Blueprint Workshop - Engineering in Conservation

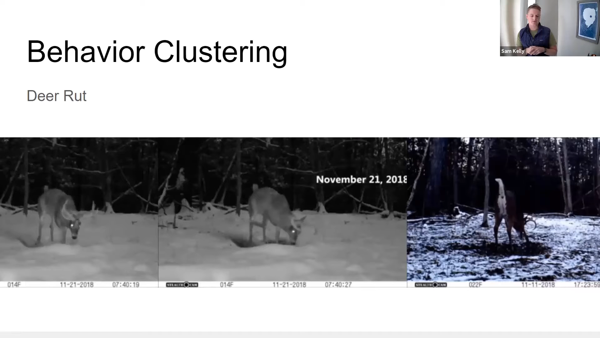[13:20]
So this is an example of a deer rut, which means that the, uh, that the, uh, well, that the male dares are in rut, and that, uh, is very useful to understand the, uh, the population dynamics, uh, in the field.